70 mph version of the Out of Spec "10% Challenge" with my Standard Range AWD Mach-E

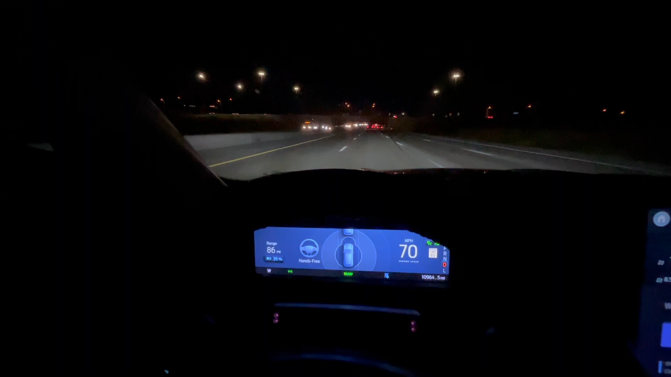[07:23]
So, we're at 39%. Um, we've gone 8.6 miles. 64 degrees outside.
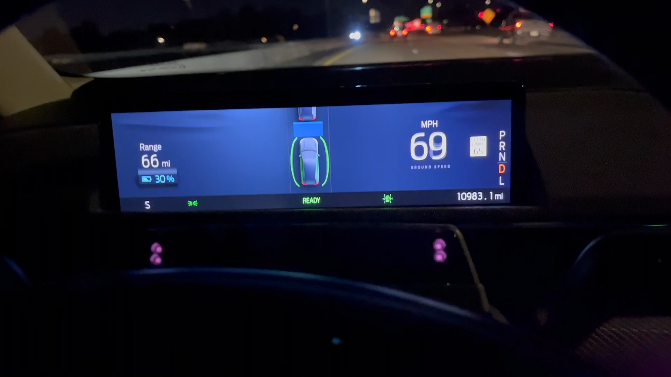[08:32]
But, uh, yeah, we've been doing okay maintaining speed, uh, for most of the drive.
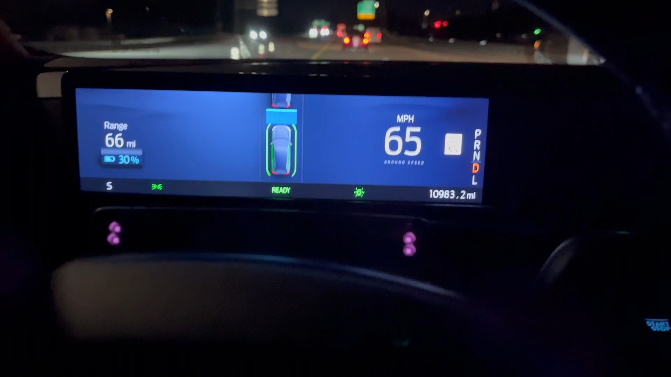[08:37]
So, um, so far so good.
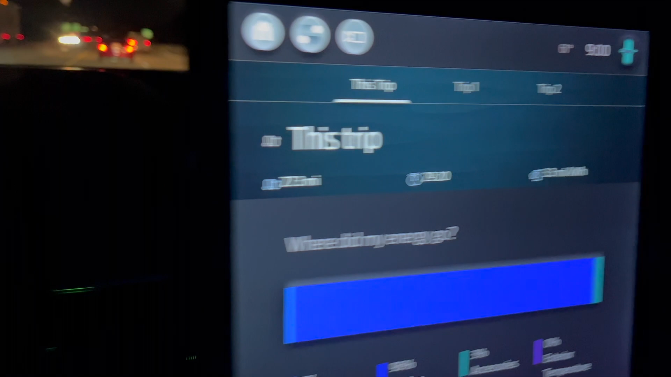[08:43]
It's cooled down to about 61 degrees.
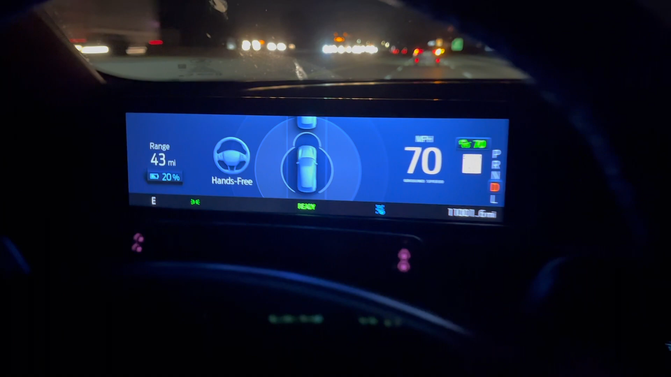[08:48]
All right. We just hit 20%. We are at 45.8 miles.
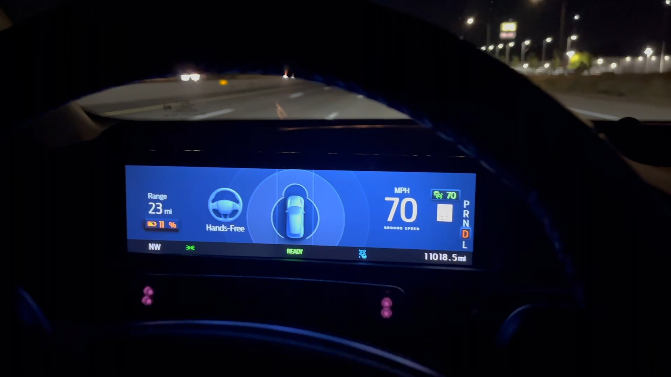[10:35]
Um, we'll hit 10% any moment now.
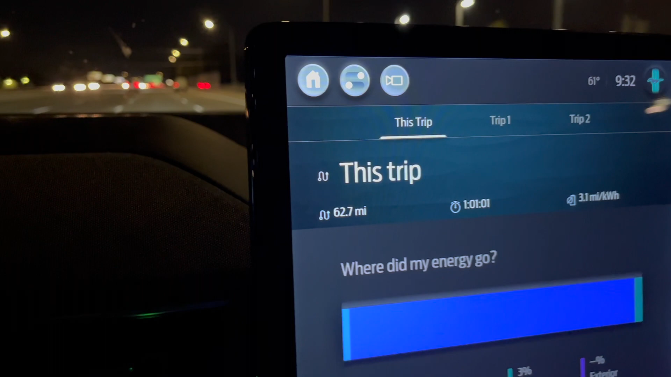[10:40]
We're at 62.7 miles and driving for about an hour.
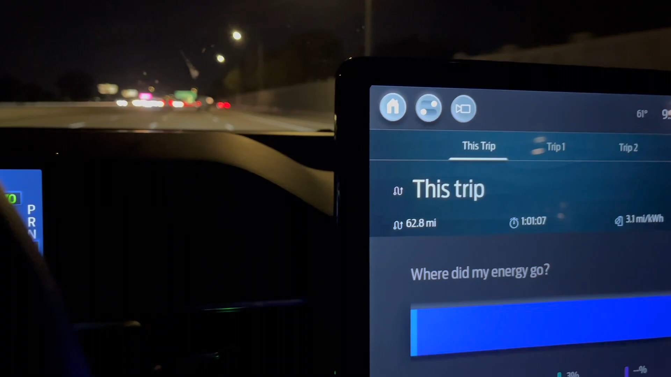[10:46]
And we're like a half a mile from the charger exit. So,
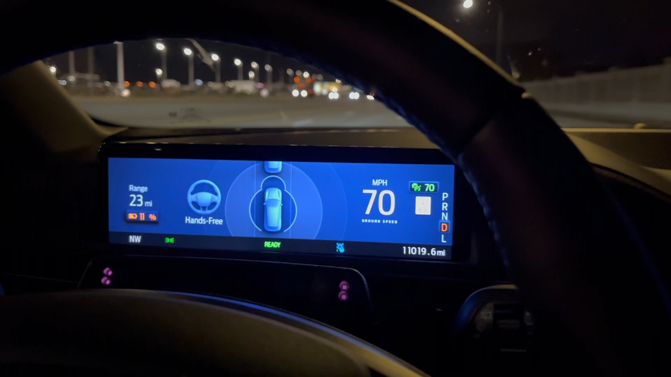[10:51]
any second now, we're going to hit the 10%.
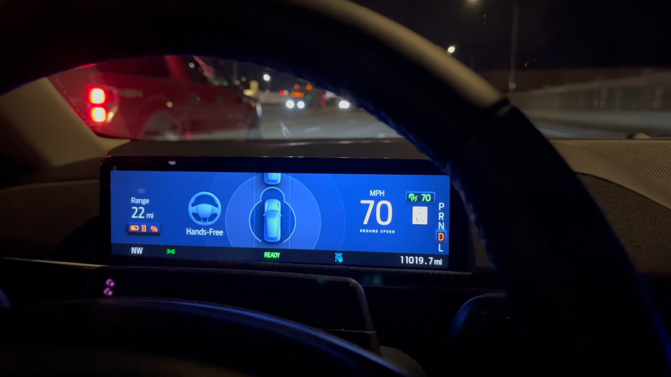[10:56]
Not at, still not at 10%, and this is my exit.
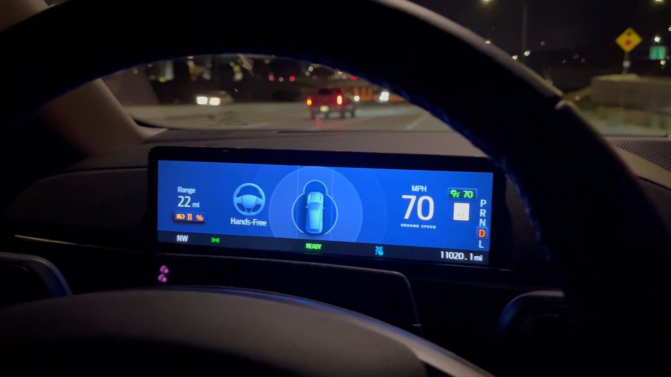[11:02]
We kind of want to keep going because that's the test.
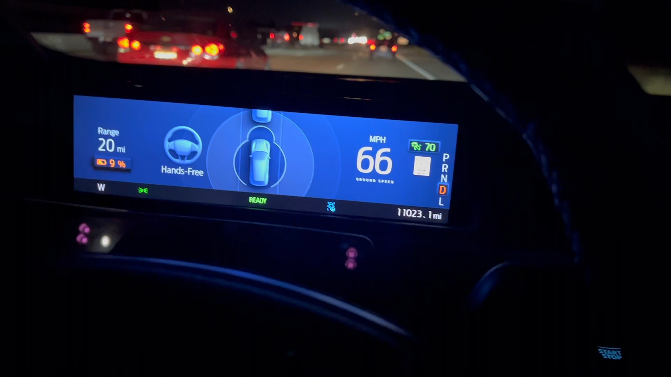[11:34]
We just hit 9%. We're at 67.2 miles.